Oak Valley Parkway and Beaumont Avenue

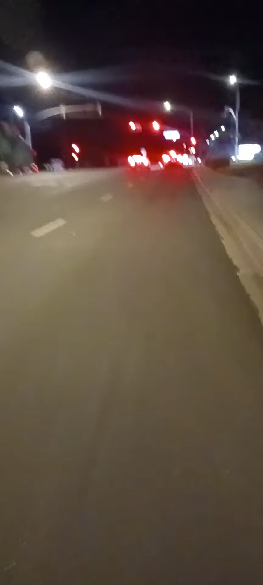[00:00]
good evening good evening face good evening to everyone on social media this is alexander nelson coming to you live on this is a recorded from the city of beaumont going towards cherry valley i'm going to cross oak valley parkway right now and going through the red light